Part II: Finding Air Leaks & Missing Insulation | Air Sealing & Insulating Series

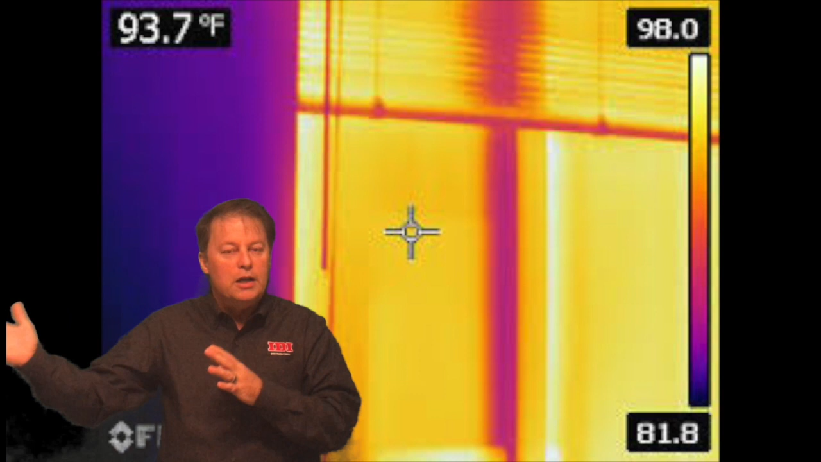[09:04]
On screen: spot 93.7°F
You want to be careful to not catch reflections or especially hot windows.
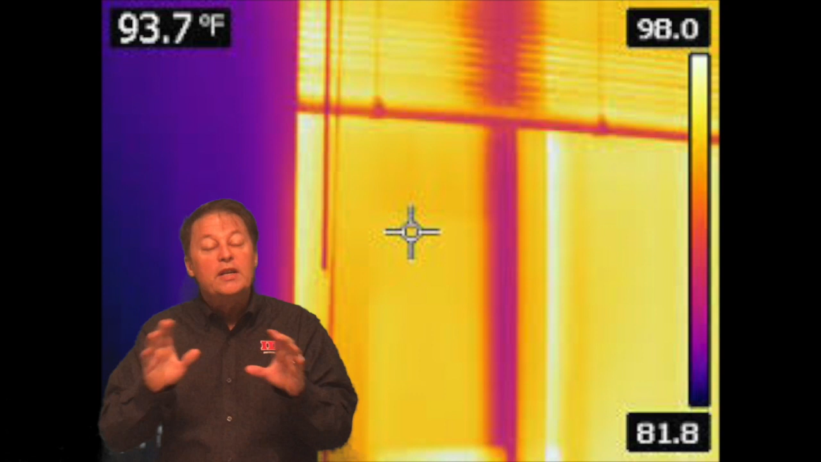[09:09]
On screen: spot 93.7°F
A hot window will reset the temperature gauge on your camera and make it where the temperature variances are so great you won't see anything on the wall. You don't want that to happen and you don't want those dominating your shots. Also, remember, don't take pretty pictures. Get that temperature on there. Be able to show the hot spot temperature and the cold spot
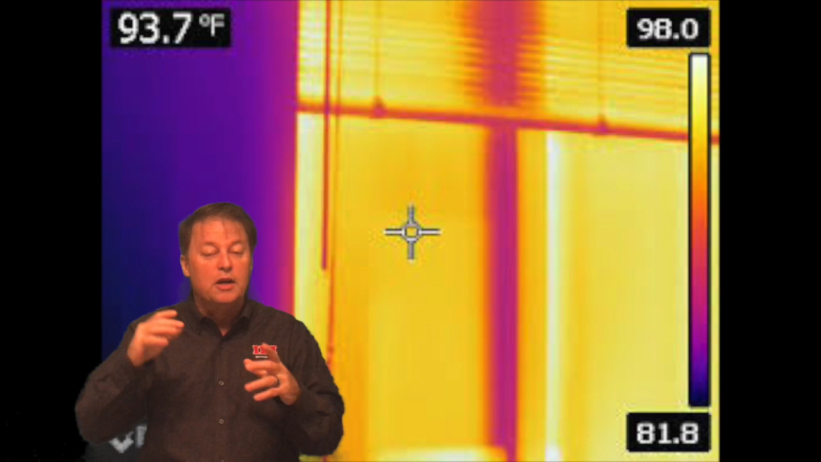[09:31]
On screen: spot 93.7°F
temperature so you can really gauge what's going on with the wall.
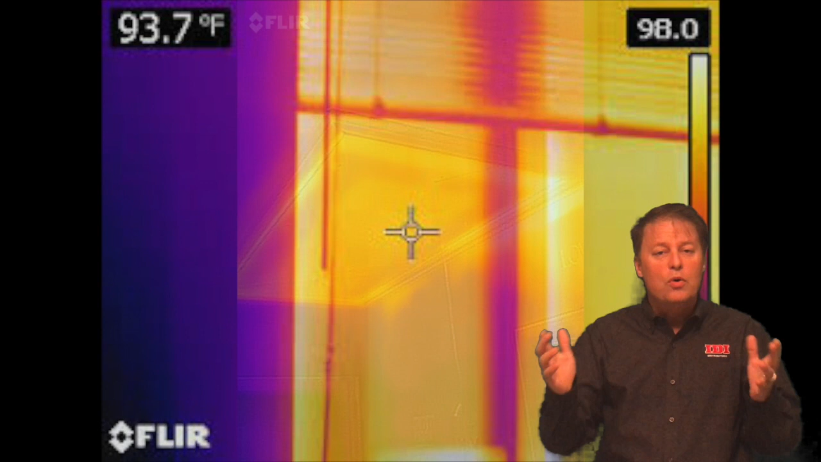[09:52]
On screen: spot 93.7°F
And as you go around, make sure that when you find something big, put your thumb on the screen and pull it down.